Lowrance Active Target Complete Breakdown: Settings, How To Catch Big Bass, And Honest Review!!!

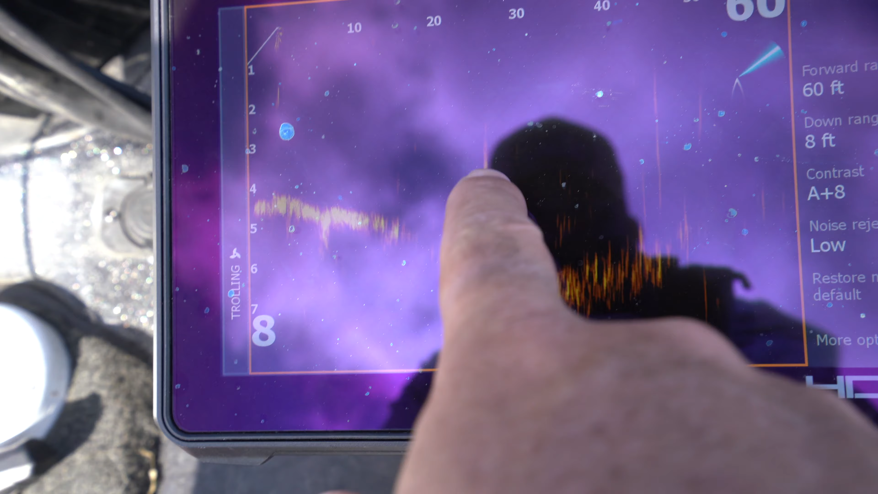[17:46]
Look at that. Isn't that cool? Swimming right at us. Or maybe that's John's crankbait. John, is that your crankbait?
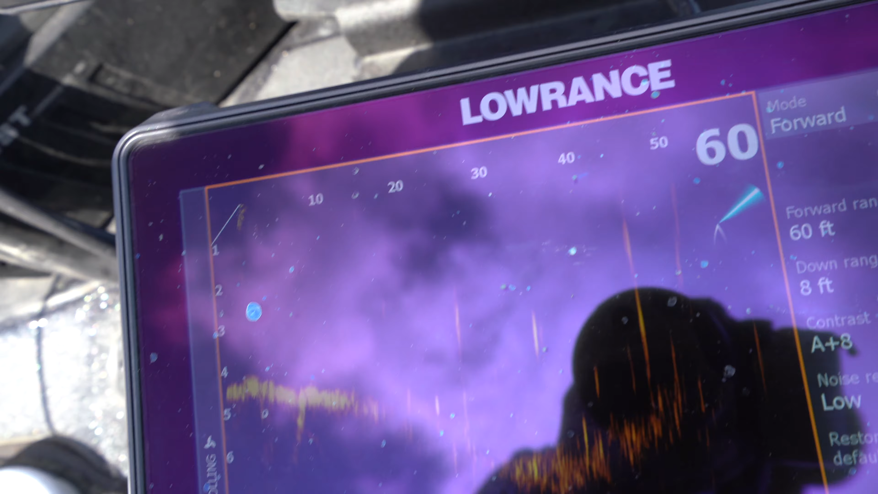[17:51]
No, no. We're looking over there. That was a fish. That wasn't your crankbait.
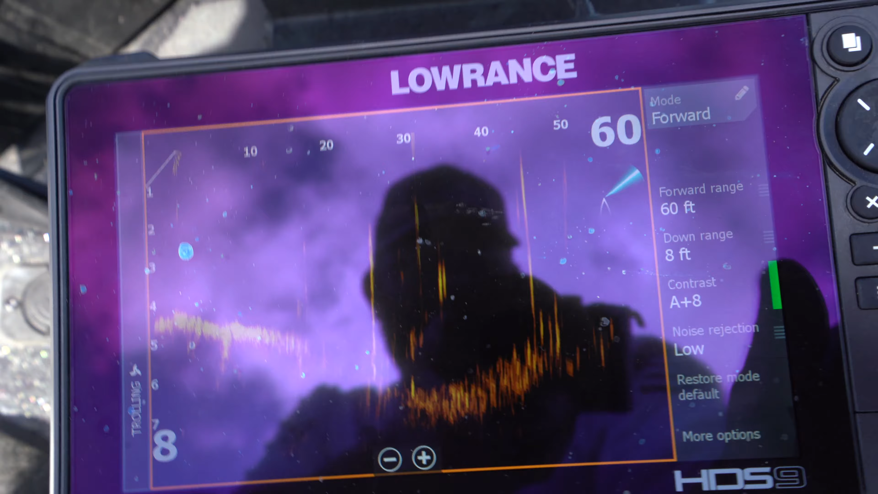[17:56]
Sorry, my buddy John's fishing behind me. I'm getting distracted here. Let me focus in.
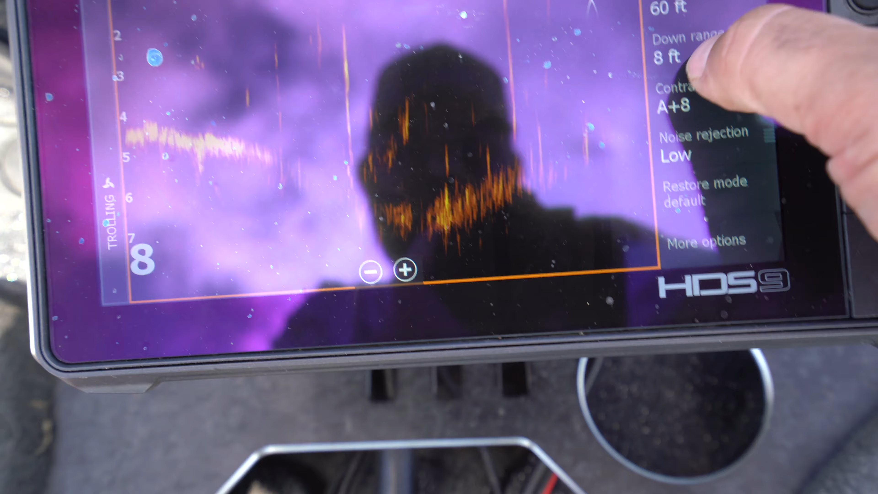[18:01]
Down range, I change as I go throughout the day based on where I'm fishing.
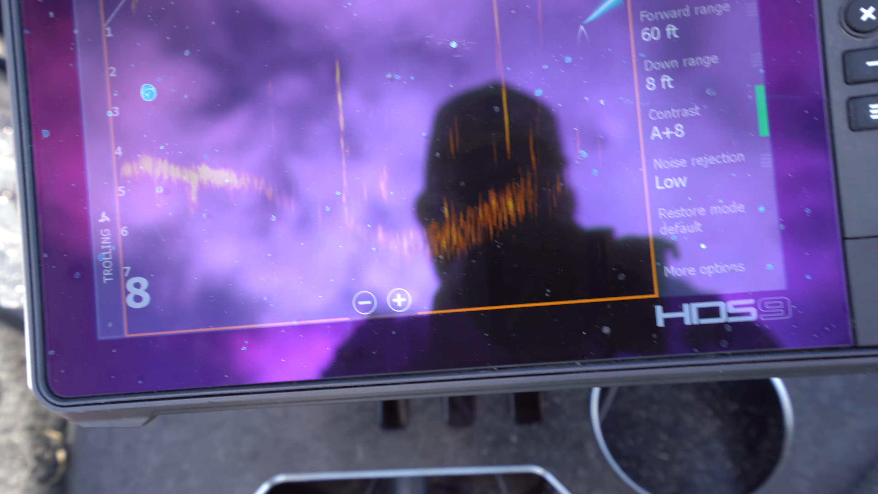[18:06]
And down range is going to definitely affect my sensitivity setting, which is right below that, my contrast setting. I'm calling it sensitivity.
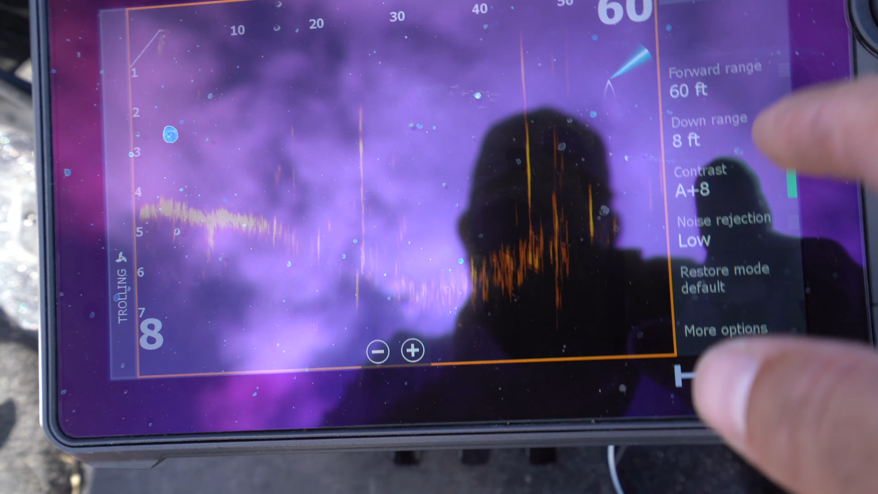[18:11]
It's contrast is what it is. So when I am in, say, 10 foot or less, I typically run the contrast on plus eight.
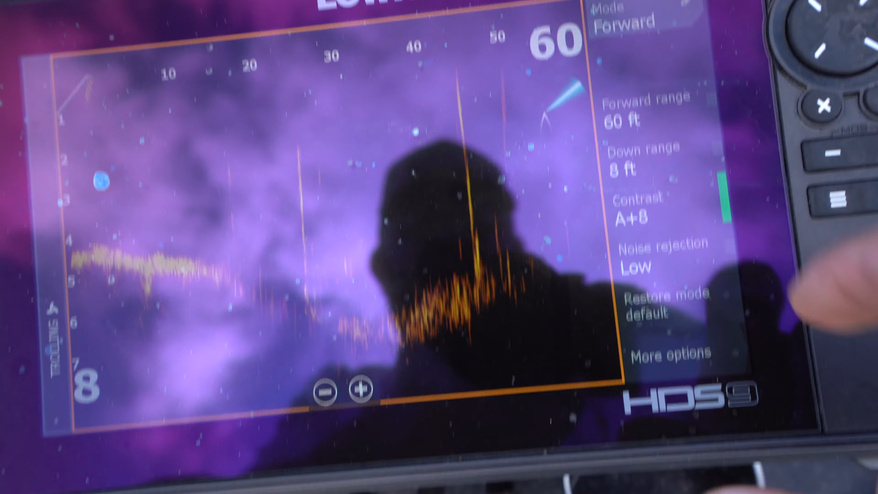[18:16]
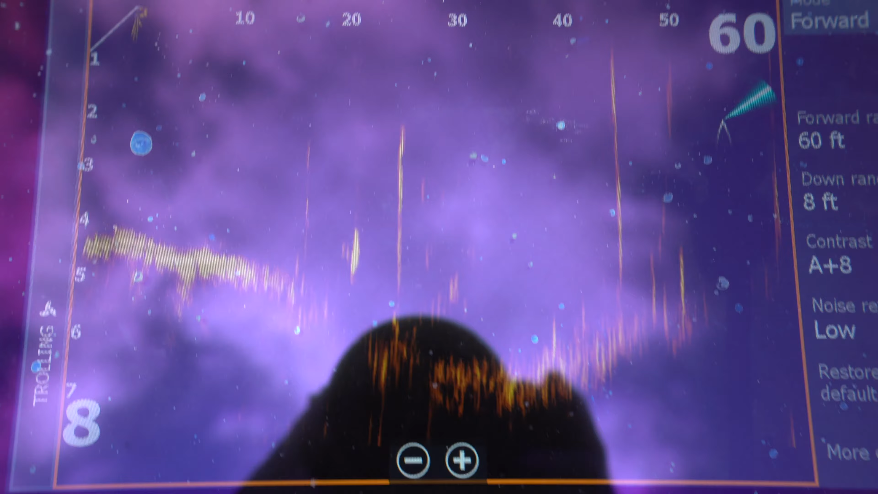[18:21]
Now, one thing that I noticed this morning in the footage that we were shooting this morning was when we were over there on the further in the lake where the wind is blowing,
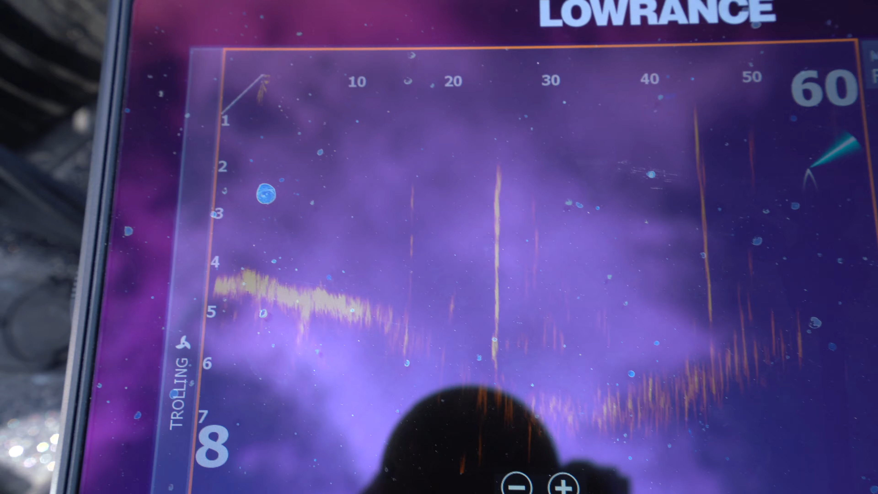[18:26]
the wind is blowing. As you guys can see, the wind's blowing it over there.
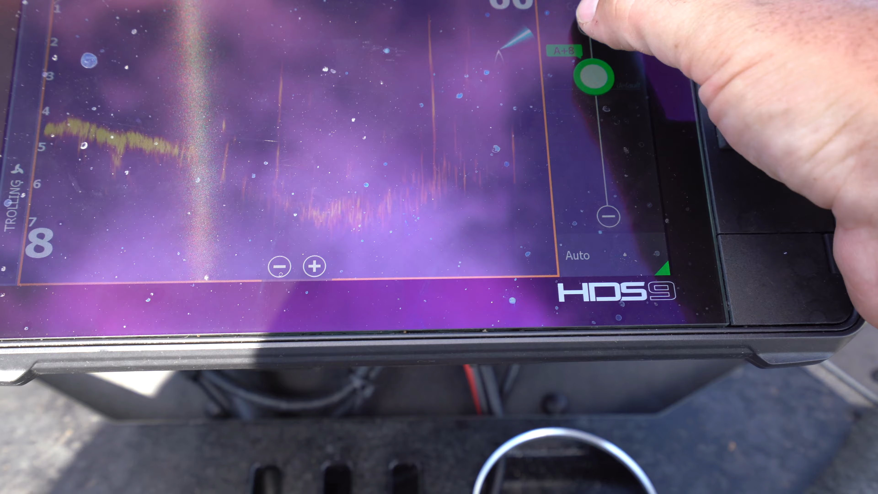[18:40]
I had to turn my contrast up to like plus 12 over there. It even had it up as high as plus 14 at times. The dirtier the water was, the higher I had to go on the contrast.
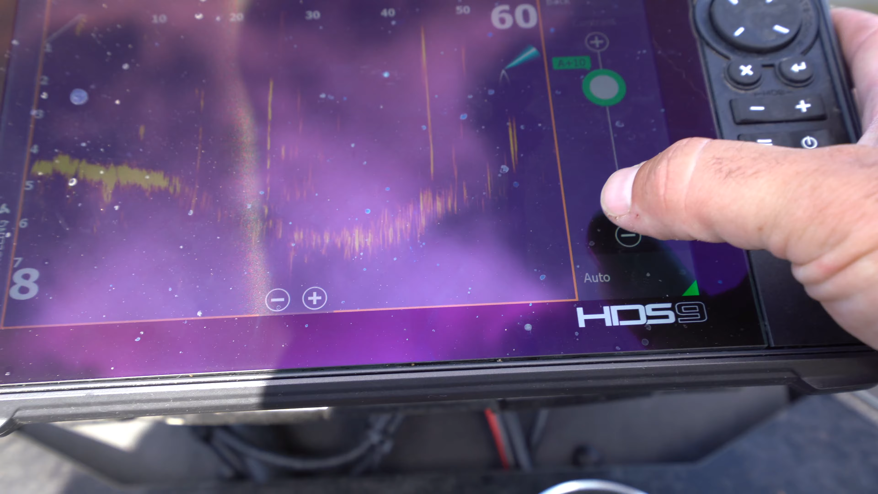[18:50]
Typically, when I'm 10 foot or less, I'm going to be using plus eight on my contrast.
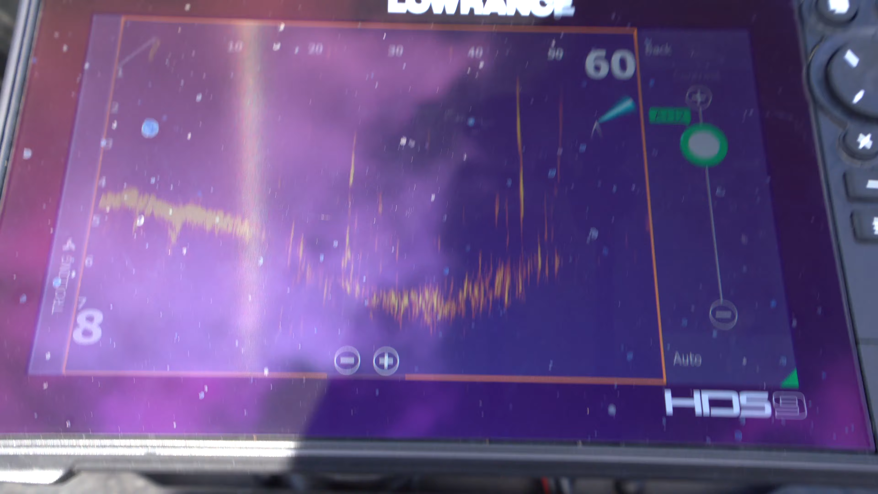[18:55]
When I get out deeper water, 15 foot, 20 foot, I typically run it at plus 12. Lake Fork's been pretty clear here lately.
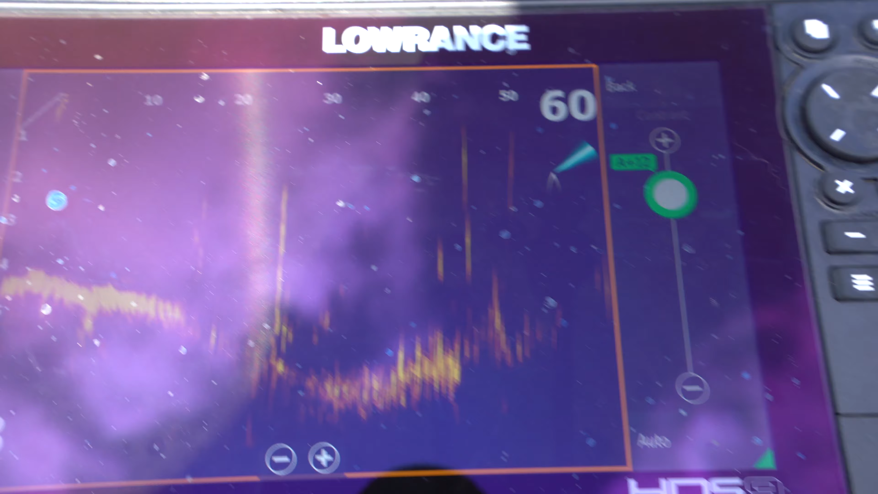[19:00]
I've been running it plus 12 on Lake Fork. But the one thing that I've noticed is, like I said, the dirtier the water, the higher the contrast.
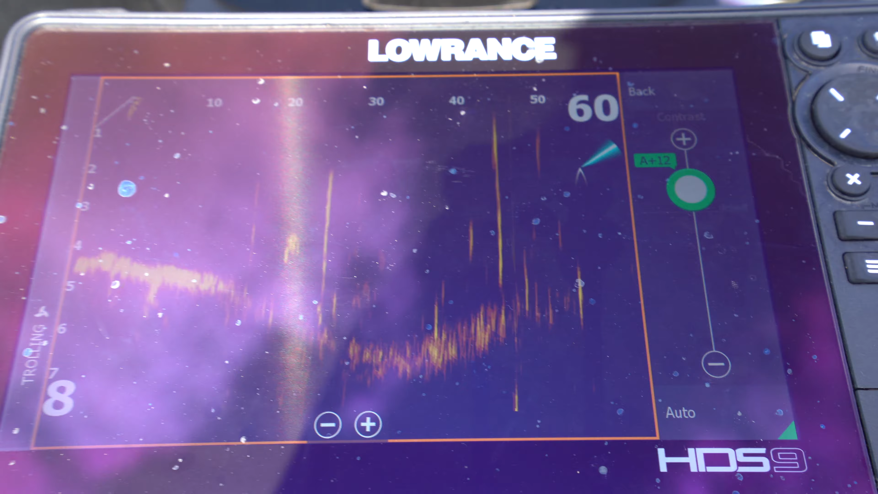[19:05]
So just think of it this way.
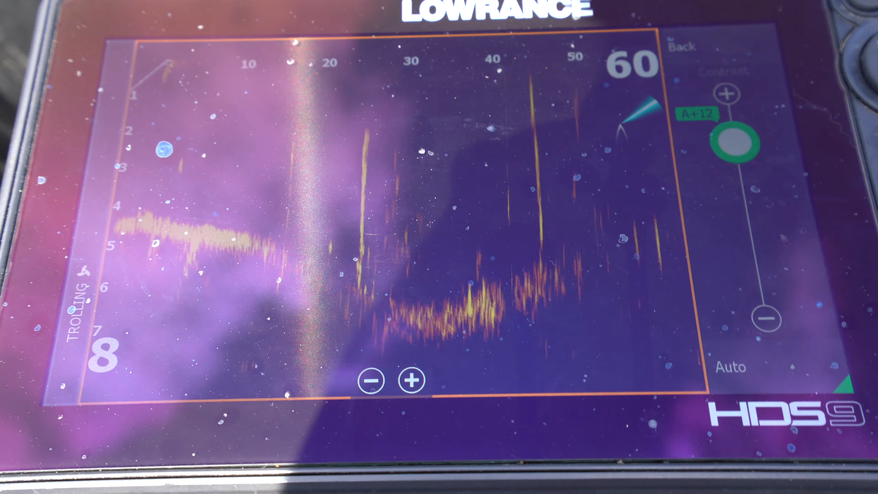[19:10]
Shallow, the more you can see into the water, shallow clear water, you're going to need less contrast. Deeper water, even in clear water, you're going to need more contrast.
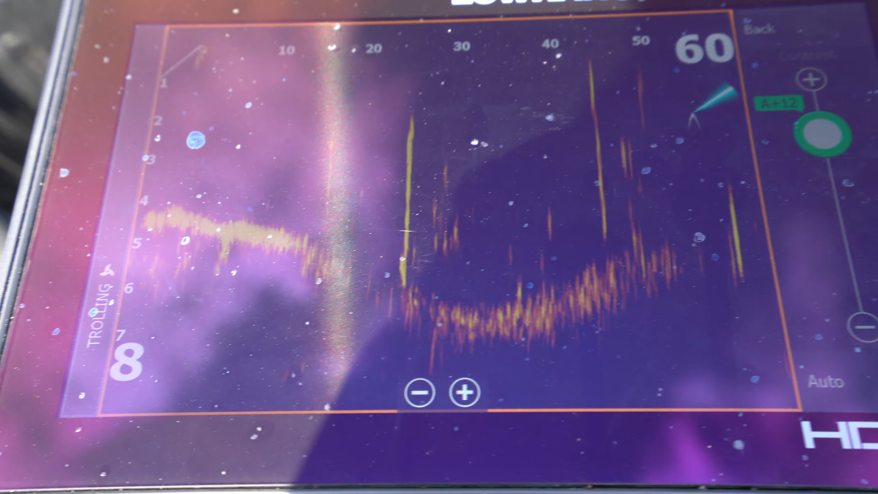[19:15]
Basically, your visibility equals contrast.
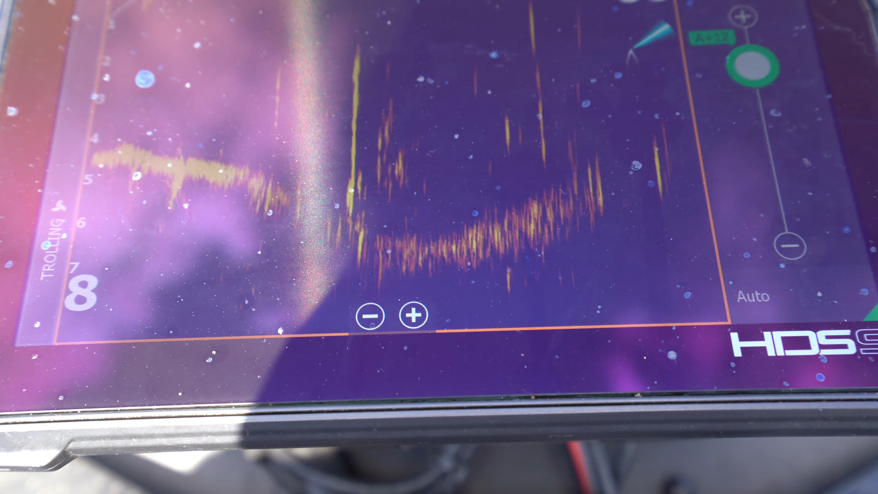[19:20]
The more you can see in the water, the less contrast you need. The less you can see in the water, the more contrast you need.
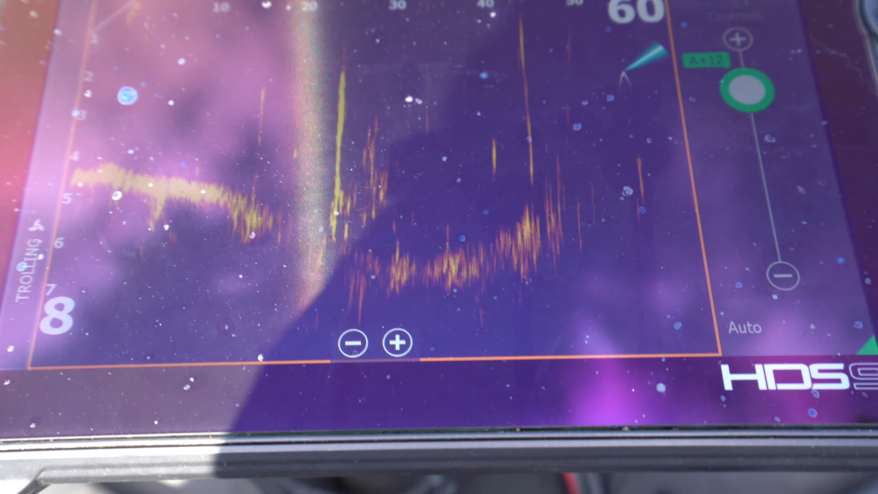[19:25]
So as you get deeper, even in clear water, you'll have to crank the contrast up.